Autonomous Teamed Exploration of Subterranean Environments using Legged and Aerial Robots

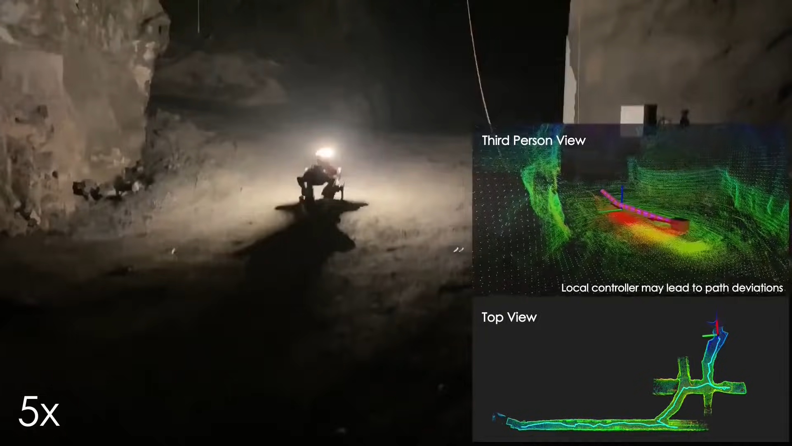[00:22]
while wireless communication within them can be particularly challenging,
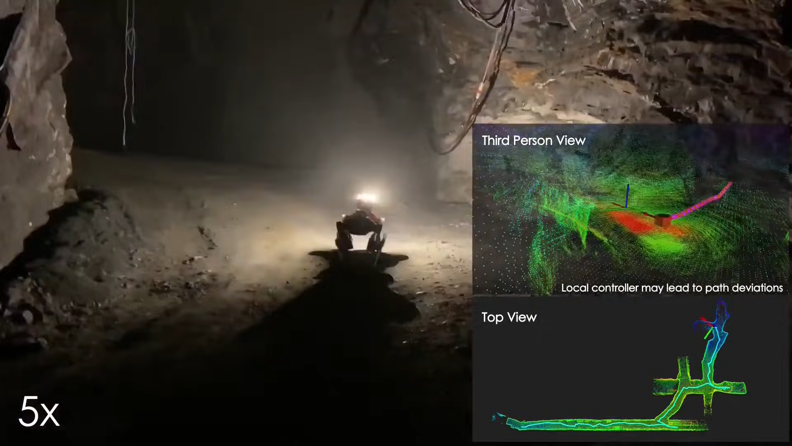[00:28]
this work is structured around the synergy of an onboard exploration path planner that allows for resilient
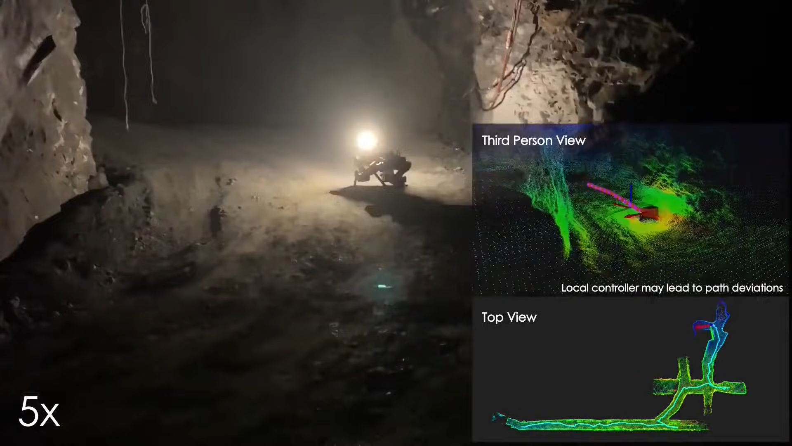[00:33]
long-term autonomy and a multi-robot coordination framework. The onboard path planner, called GB Planner 2,
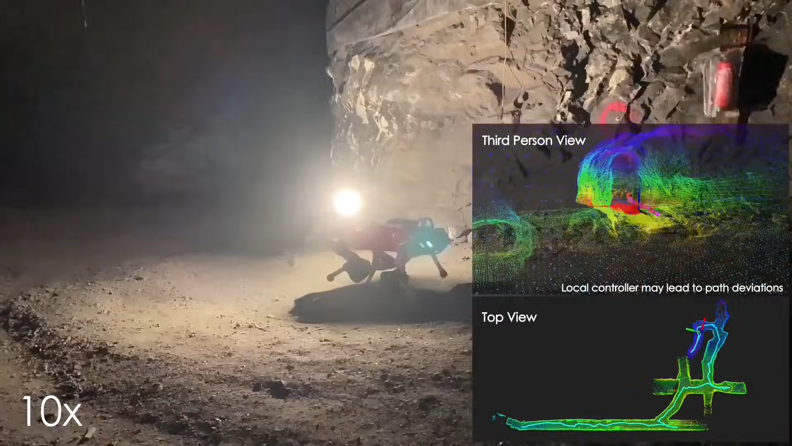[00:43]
is unified across legged and flying robots and enables navigation in environments with steep slopes and diverse geometries.
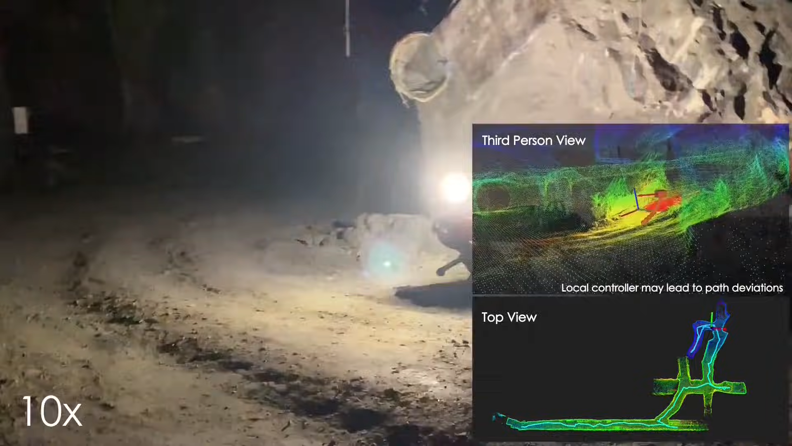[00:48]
When a communication link is available,
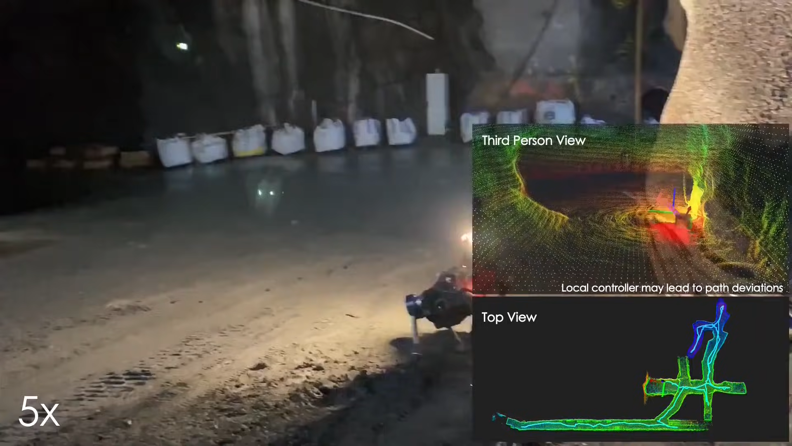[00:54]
each robot of the team shares submaps to a centralized location where a multi-robot coordination framework,
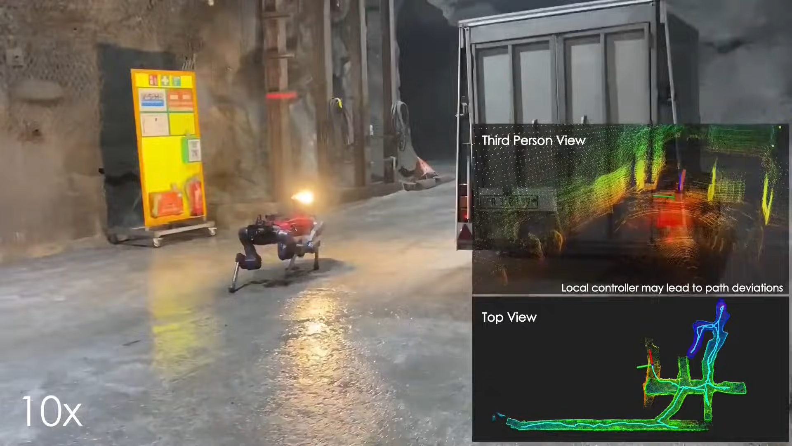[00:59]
called Cohort,
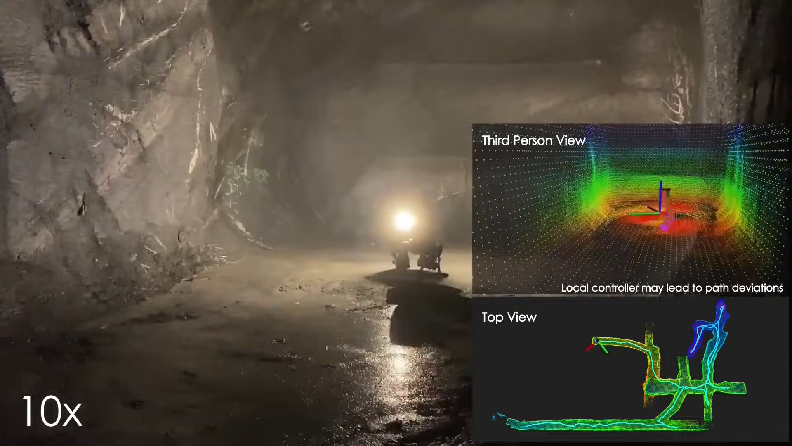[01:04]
identifies global frontiers of the exploration space to inform each system about where it should reposition to best continue its mission.
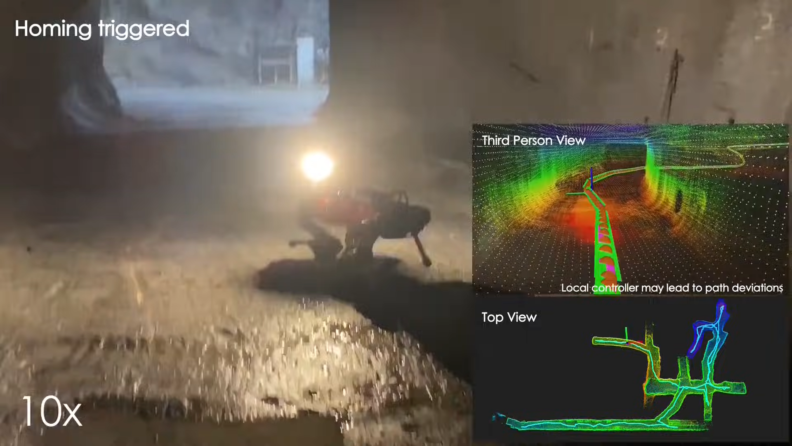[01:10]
The strategy is first verified through a field deployment
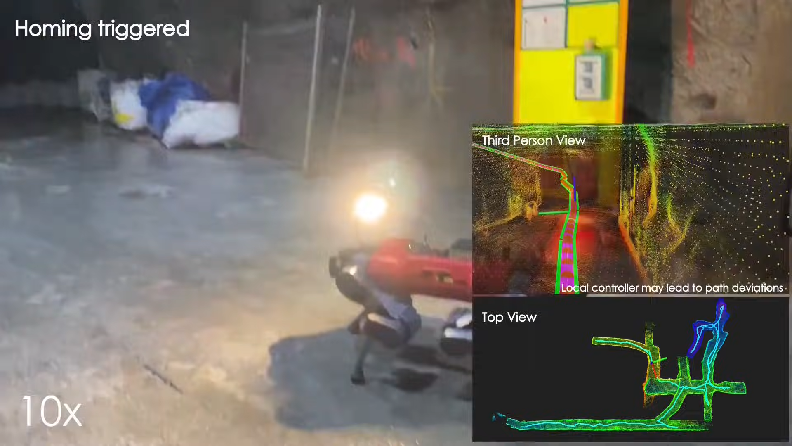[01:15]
inside an underground mine in Switzerland using the Animal's sea-legged robot and the RMF
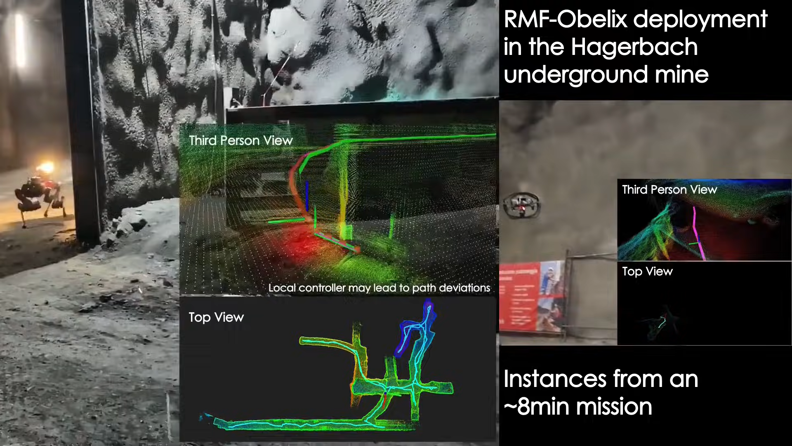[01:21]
Obelix flying system with both running GB Planner 2 and achieving a collective exploration of 45 minutes.